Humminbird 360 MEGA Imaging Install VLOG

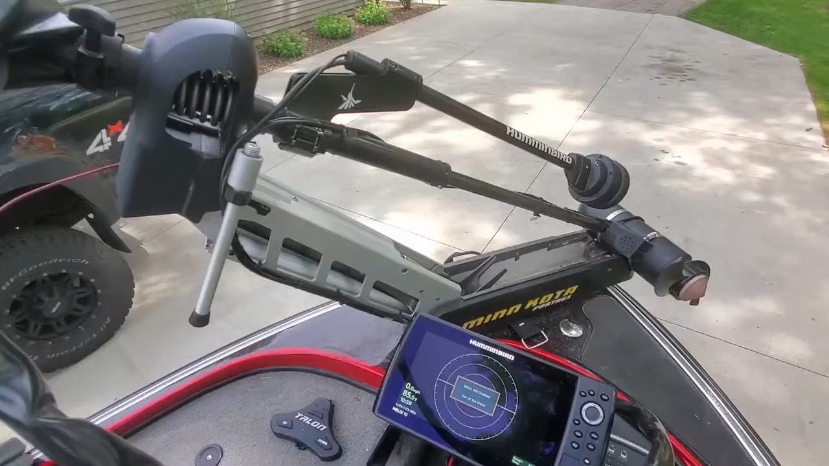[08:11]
Before you set it up on your Helix, go ahead and update your software on here.
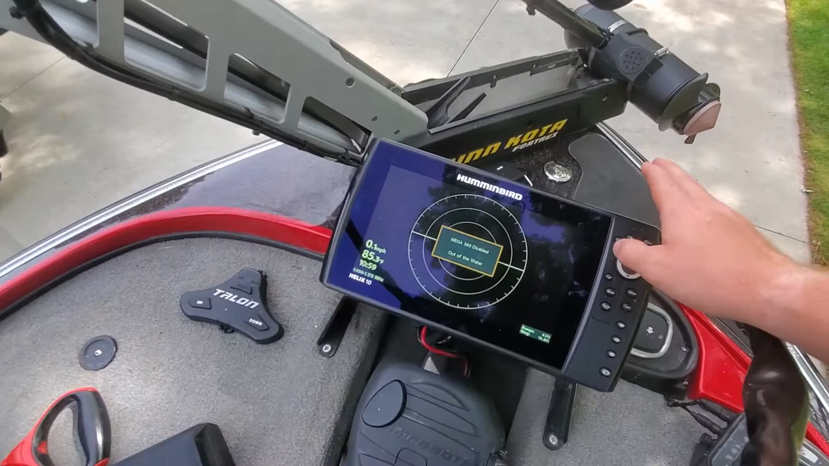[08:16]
Just make sure it's, uh, the latest upgrade, and, uh, they have a nice tutorial video on their, uh, website.
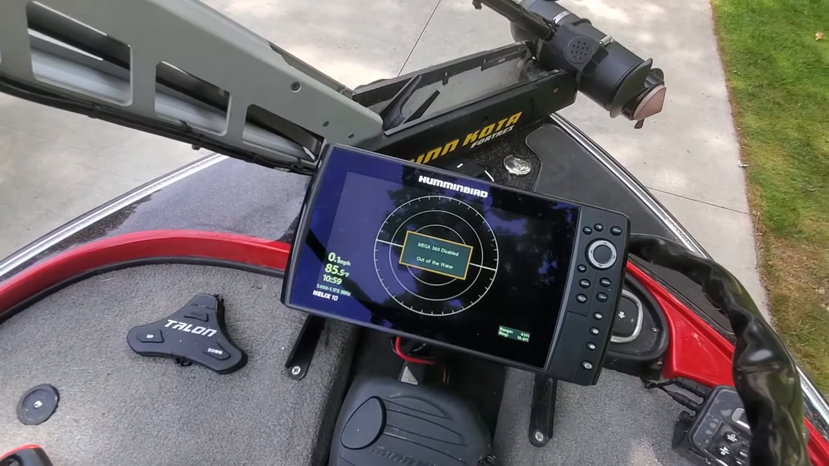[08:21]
So, after turning it on,
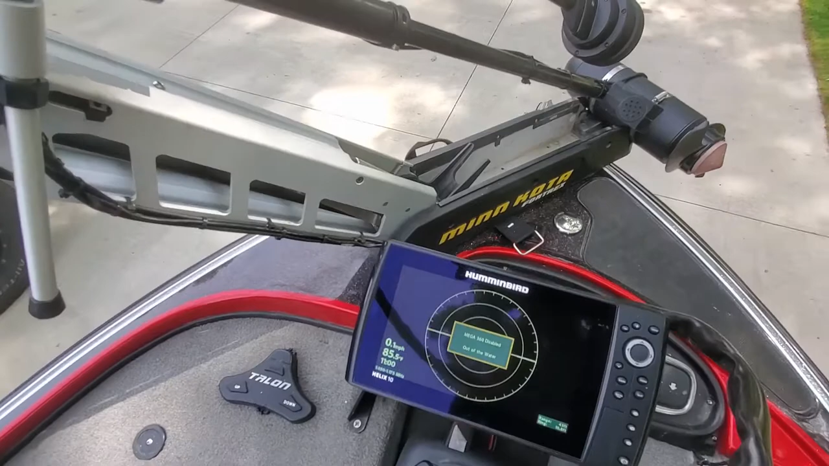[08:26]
make sure you are having the unit read the correct transducer, or in our case, we have two transducers.
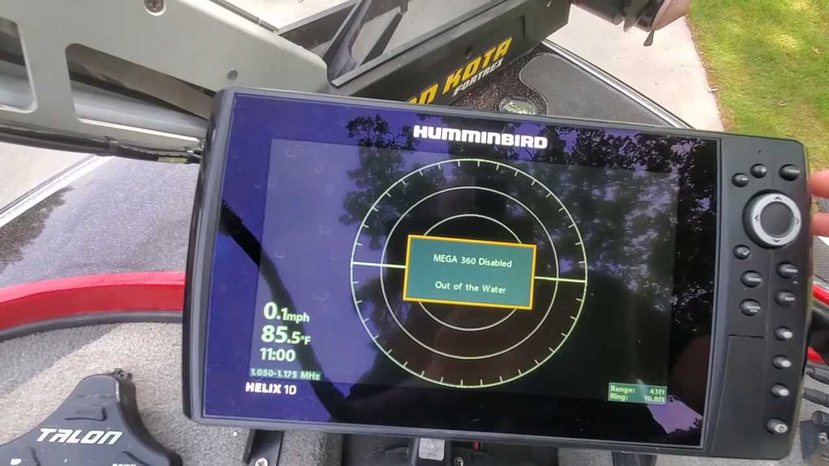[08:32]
On screen: water 85.5°F, speed 0.1 mph
So, I'm going to go ahead and hit menu twice, and this is for our Helix 10 unit.
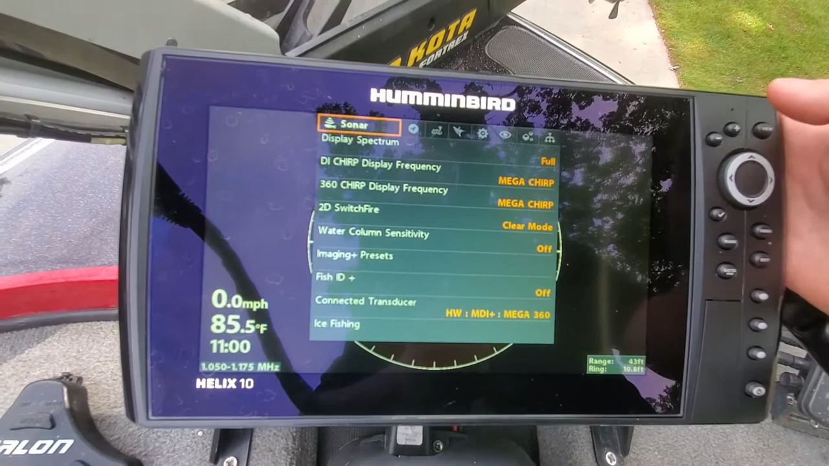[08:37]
On screen: water 85.5°F, speed 0.0 mph
So, sonar, just, you're going to want to get into this tab.
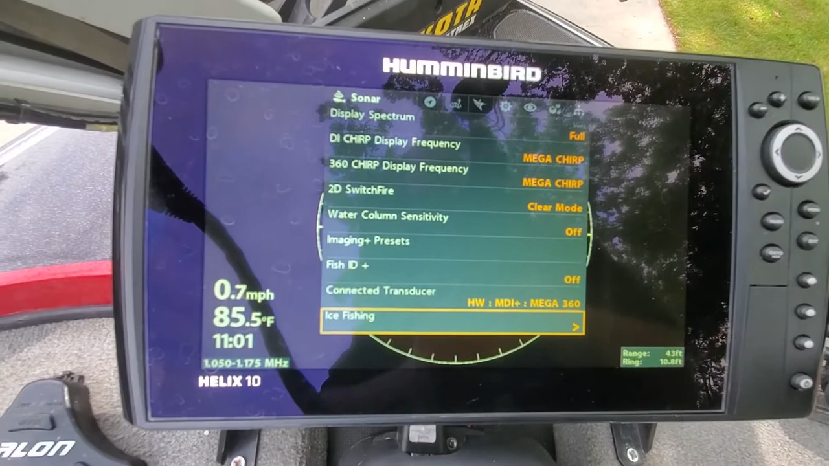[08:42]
On screen: water 85.5°F, speed 0.7 mph
I'm going to go all the way down to the bottom, so, and you can see right here, connected transducer.
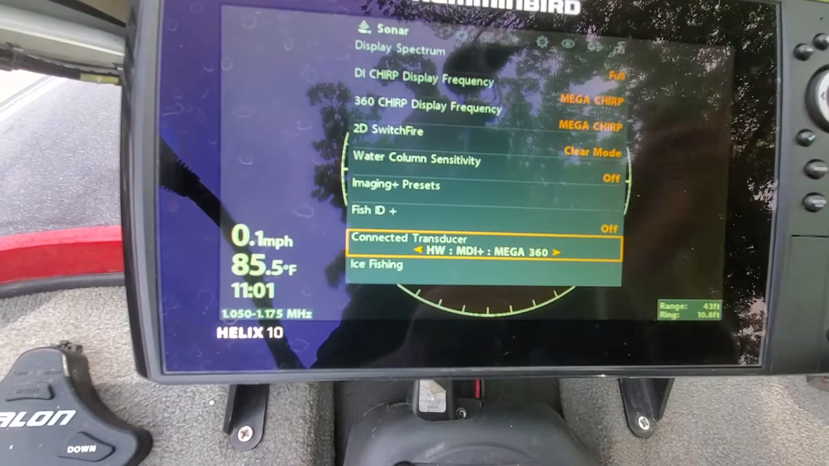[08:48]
On screen: water 85.5°F, speed 0.1 mph
So, per the manual, you'll see, you can select different transducers,
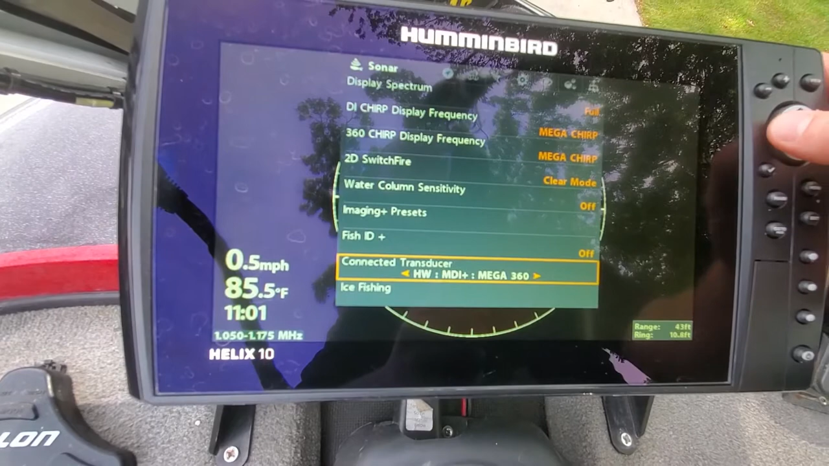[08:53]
On screen: water 85.5°F, speed 0.5 mph
whatever, if you don't want to run Mega 360, yadda yadda yadda, I was changing the screen.
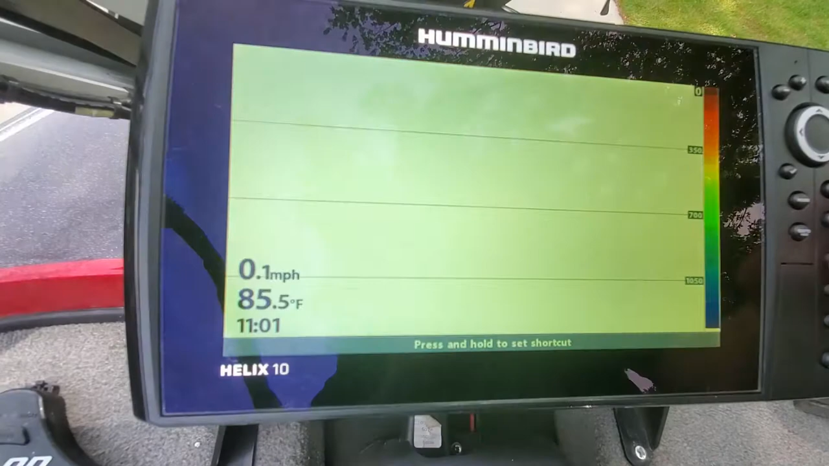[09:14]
On screen: water 85.5°F, speed 0.1 mph
and you can see right there, it says Mega 360 disabled, it's out of the water.